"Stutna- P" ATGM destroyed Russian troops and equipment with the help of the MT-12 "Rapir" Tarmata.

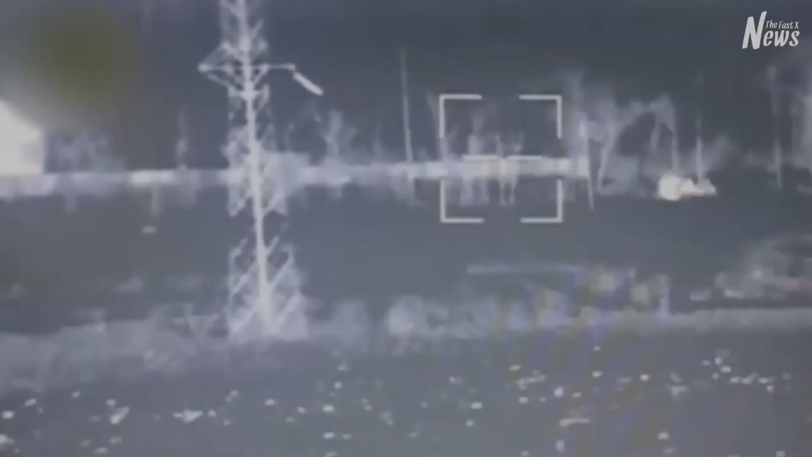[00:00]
hey everyone stugna p is a ukrainian man portable anti-tank guided missile it was produced by loose design bureau stugna
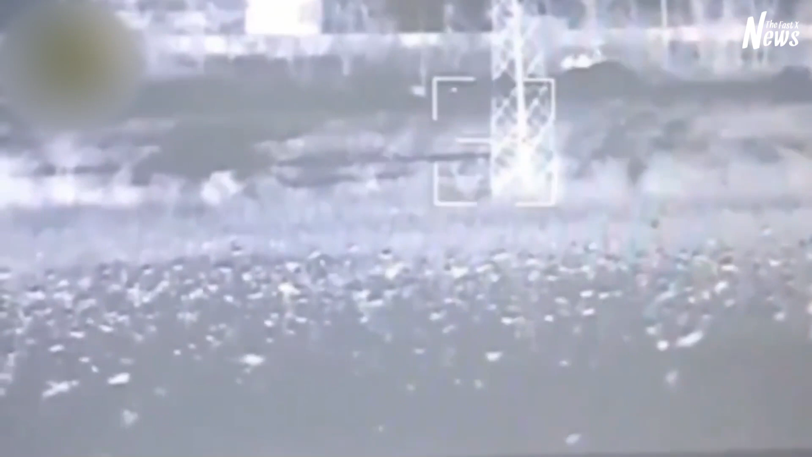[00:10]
p was widely used against russian armor during the 2022 russian invasion of ukraine
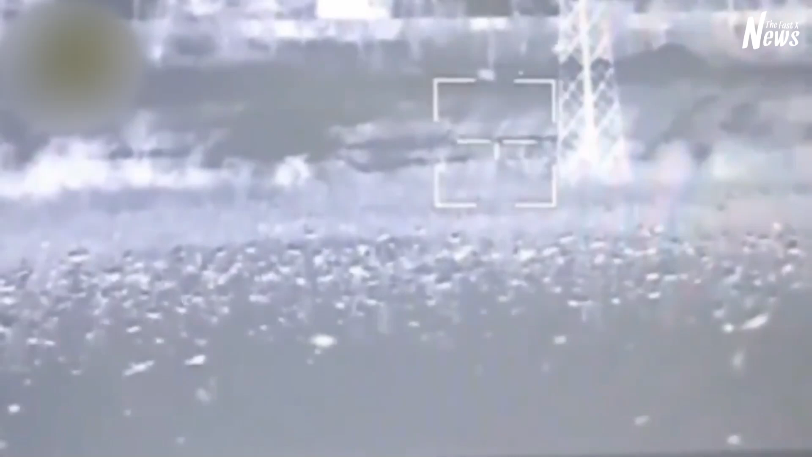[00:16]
the missile destroyed many russian tanks the stugna p recommended itself
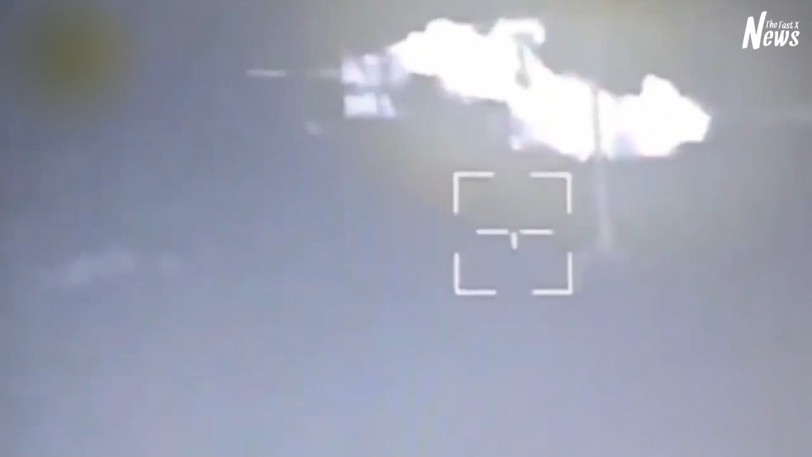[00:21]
as a very capable weapon guided by the stugna p laser although it is not as advanced as the latest fire forget type weapon after launching the missile
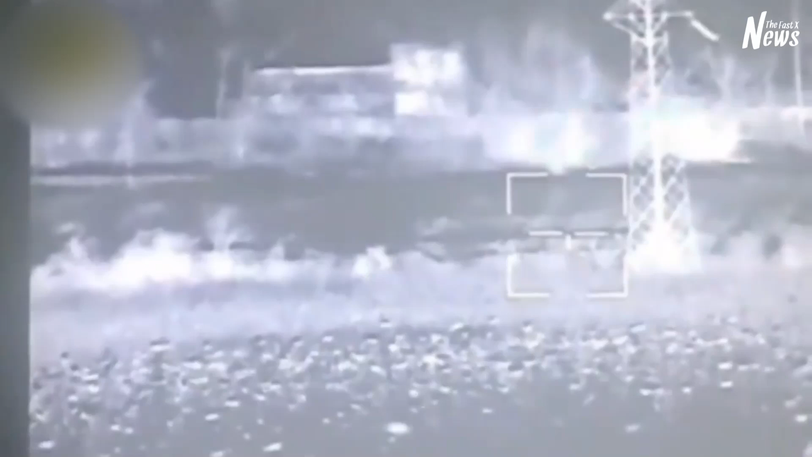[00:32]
the operator must keep the crosshair on the target the missile has a range of up to five kilometers two types of missiles are available the rk-2s is an
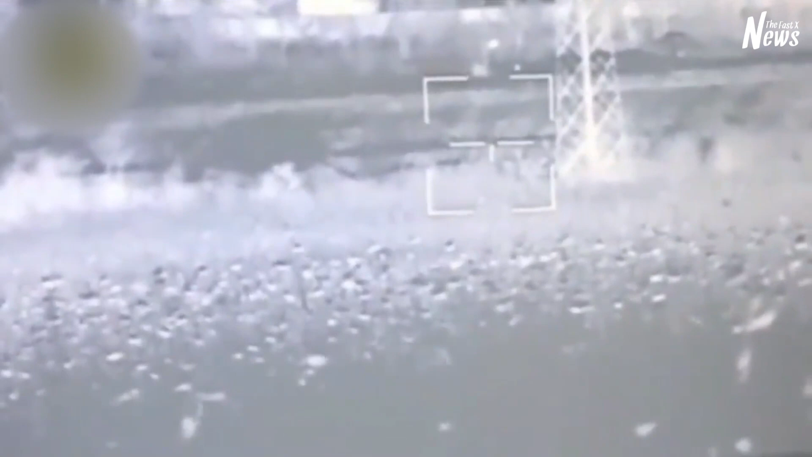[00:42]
anti-armor missile with a tandem heat warhead it penetrates up to 800 off of steel armor behind explosive reactive armor that stugna p atgma
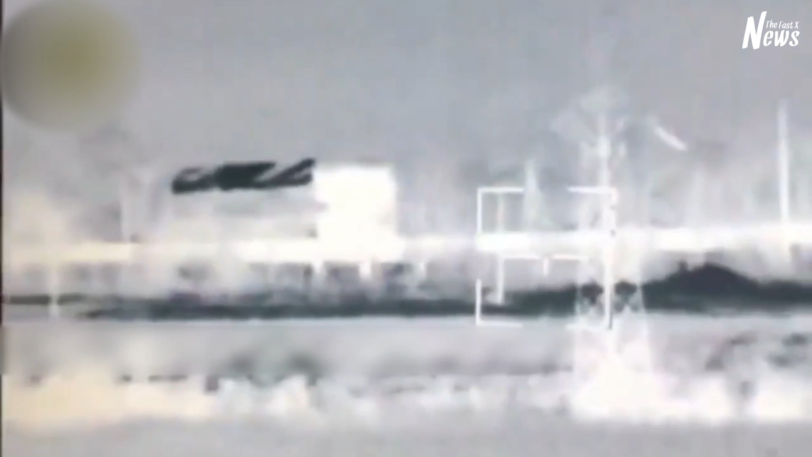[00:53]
mt-12 rapier tarmata is shown destroying the manpower and equipment of the russian occupiers the fast x news channel brings you the latest breaking news